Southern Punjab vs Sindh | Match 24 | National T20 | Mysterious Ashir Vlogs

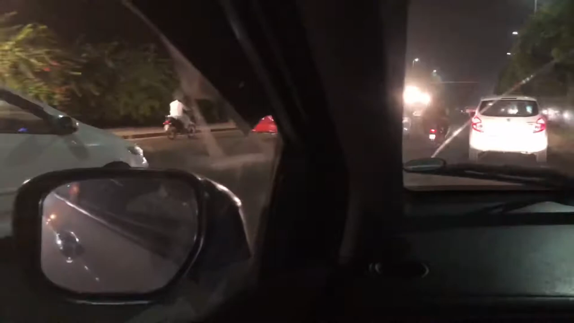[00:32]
और लाहौर में जो काफ़ी ज़्यादा रश है, इसकी वजह से ट्रैफिक जाम है हर जगह पे, ये आप देख सकते हैं।